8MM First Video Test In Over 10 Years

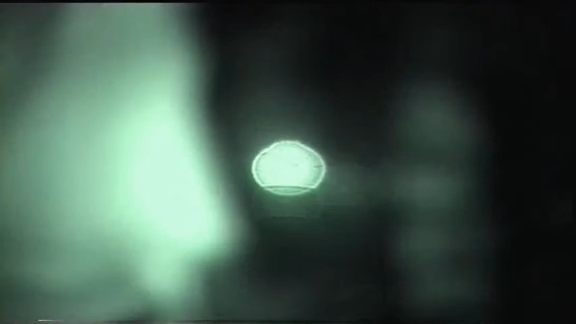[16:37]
here we are the night shot
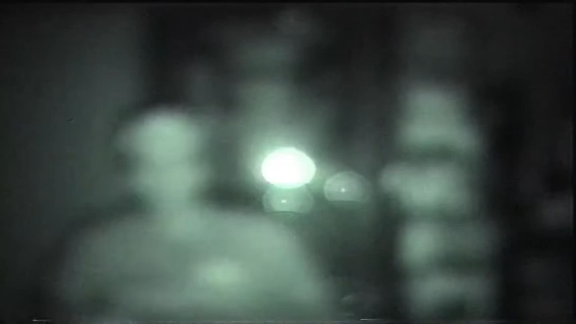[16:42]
well obviously it's not very good at focusing what's going on probably because of that poster in the background um jeez maybe if I get closer to it it'll focus yep
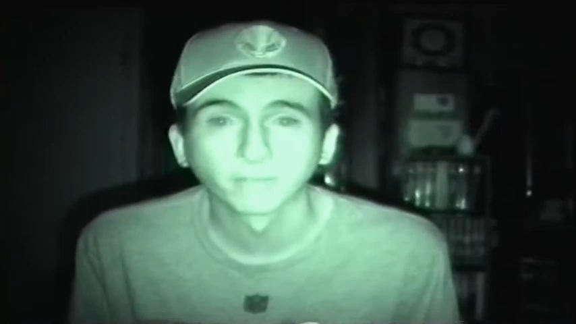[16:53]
alright so it's pretty good isn't it night vision is pretty cool maybe I should do more night vision
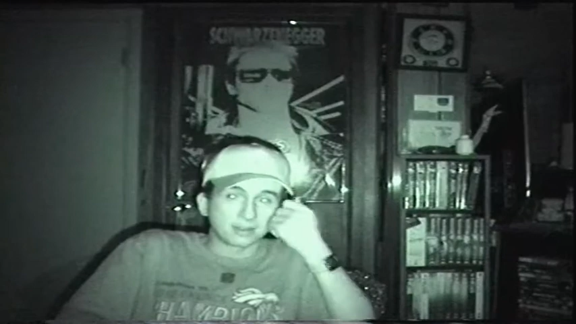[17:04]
or do every other one and um look at how easy that was and how much quick more quick it was um sadly most cameras don't even have night vision anymore because it's more of a gimmick as if I was to move away another 20 feet the night vision wouldn't even kick in because the night vision is very limited but this is very good I mean come on now if it would be nice you're never going to see this on an iphone or anything else because night vision look there's no color anymore I'm green the whole picture is green that's another problem that I have with it everything was green
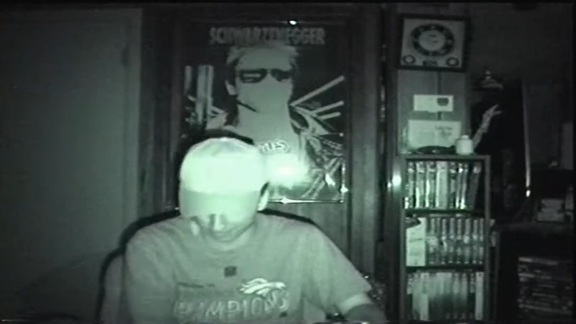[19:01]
thing is there's all all kind of lights everywhere outside and stuff so I'm trying to think if I turn it to the left here
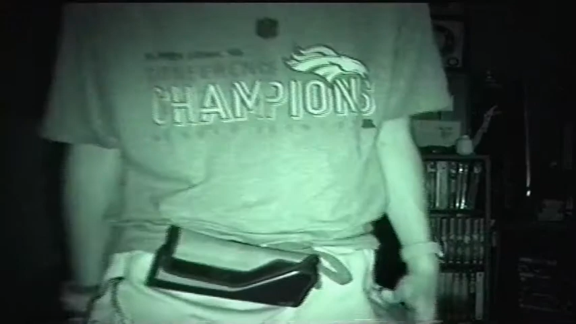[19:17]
well you can see everything I don't think you can't see my little terminator thing I mean
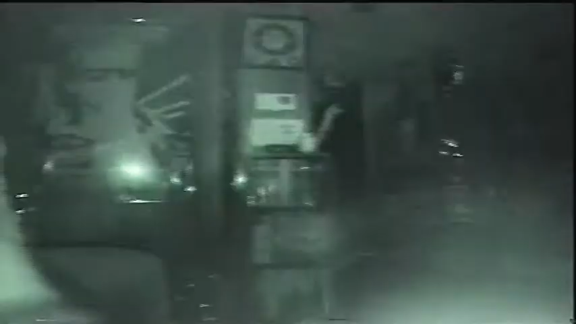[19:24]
no actually no it's really good you can see the couch yeah it's not as bad as I thought but you've got to remember it has to have a lot of light to reflect off of you can't just yeah like I said you can't just turn night vision on and pitch black and expect it to go very far I've used I've tried that before when I was younger and it doesn't go very far you have to have some light to reflect there isn't that much